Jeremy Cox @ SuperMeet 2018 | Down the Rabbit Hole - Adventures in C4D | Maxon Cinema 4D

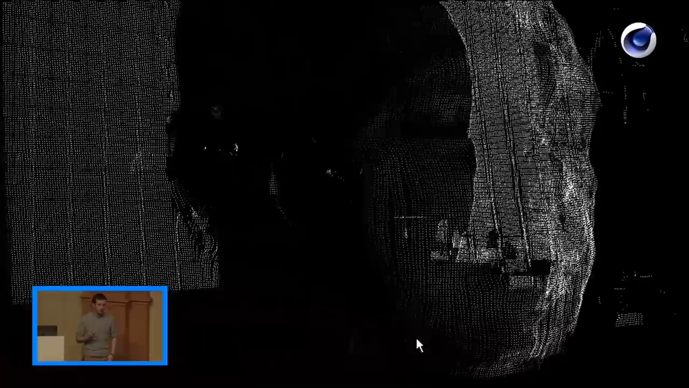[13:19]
And there was An imprecision And a glitchiness And all
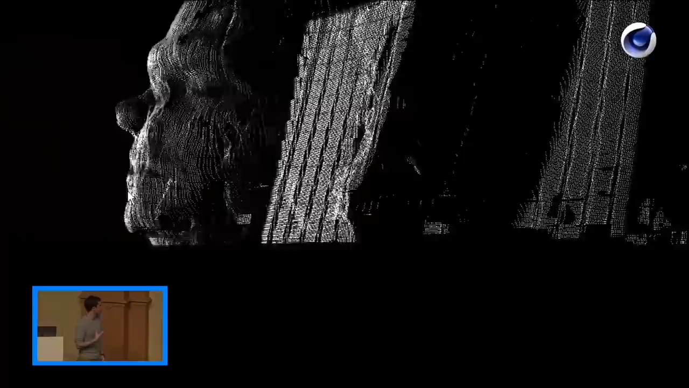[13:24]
these errors That popped up In these Especially once you